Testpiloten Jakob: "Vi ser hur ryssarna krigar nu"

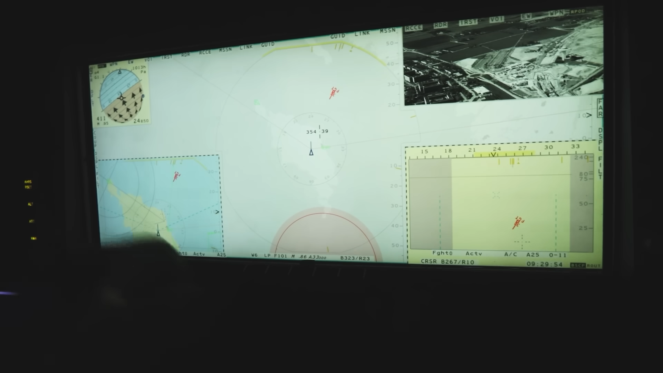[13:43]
Och en av de stora bitarna i hoppet mellan CED och E där är ju att att vi har gått från